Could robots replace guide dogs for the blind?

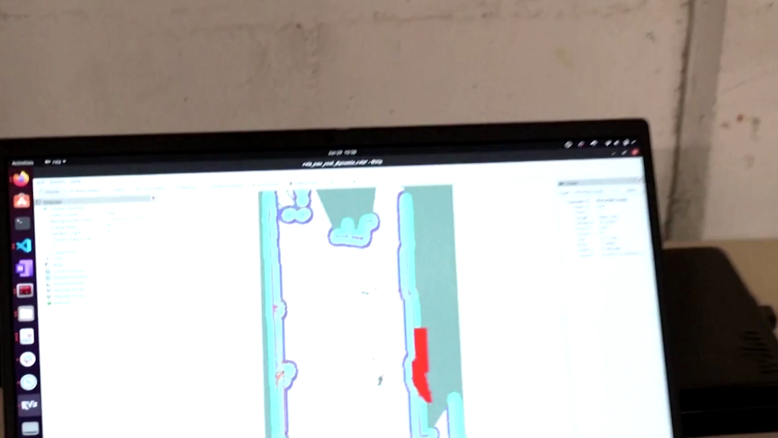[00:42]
RGB images, but also the depth.
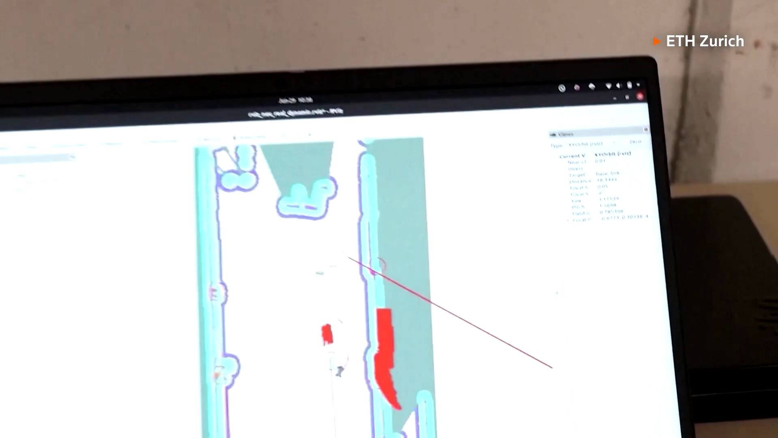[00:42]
So you can create a depth map of the environment.